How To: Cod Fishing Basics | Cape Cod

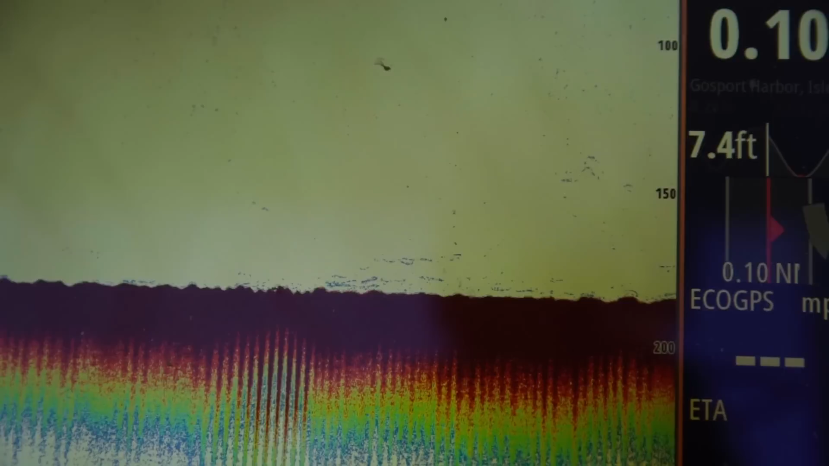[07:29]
Sometimes I call it furry bottom on my unit. It'll be just a different color, depending on the unit. You know, on mine, it's a, you know, darker, more olive color bottom with a little bit of yellow on top.